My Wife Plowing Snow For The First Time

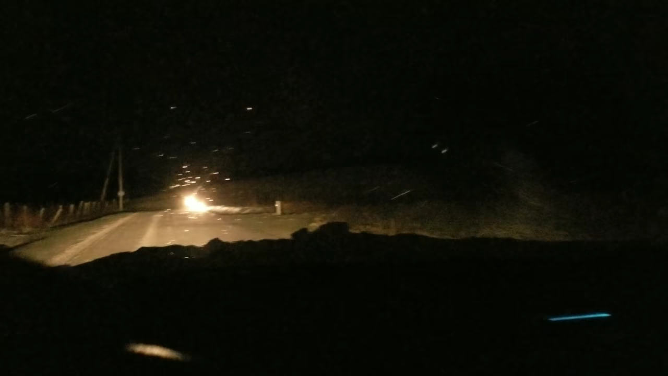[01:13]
And I see headlights off the side of the road. I'm gonna go over here, make sure everybody's okay. There is a big ditch here. Make sure they got a cell phone, at least to make sure they're okay. Yeah, they're definitely down in the ditch. Hopefully everybody's good. There's a guy standing here.
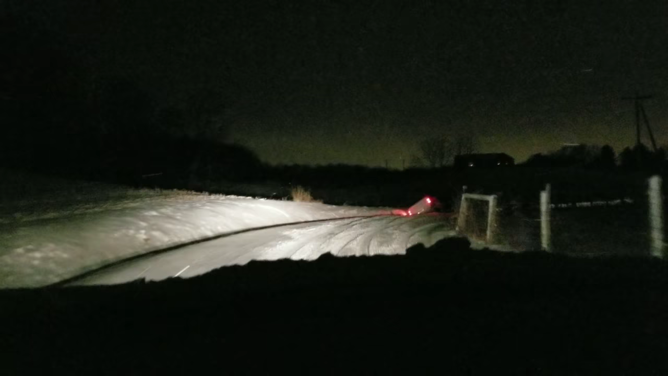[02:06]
I'm glad your truck doesn't look like it's too bad. Maybe that one side a little bit, but.